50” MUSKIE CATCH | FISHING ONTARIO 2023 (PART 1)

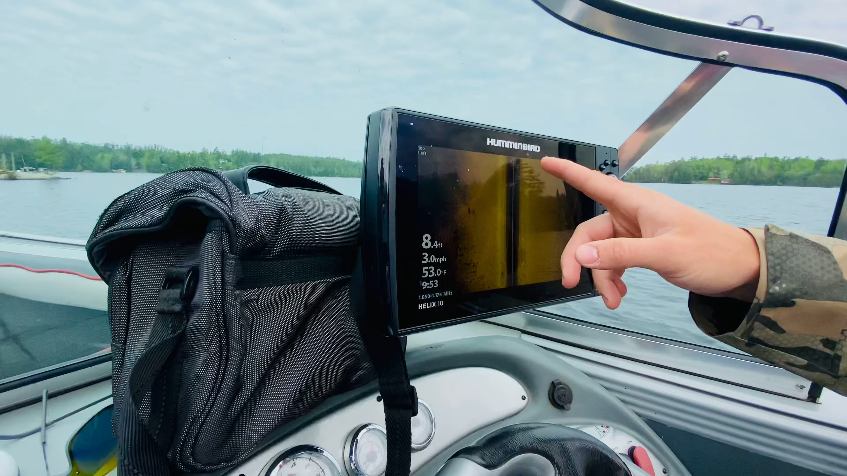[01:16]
On screen: depth 8.4 ft, water 53.0°F, speed 3.0 mph
So right here, it's pretty sandy, but you can see there's a rock here. Basically looking 5-10 feet of water. Water temp is 53. We're gonna be throwing around lipless crankbait, maybe a jerk bait, maybe a drop shot, you know, jig in the middle.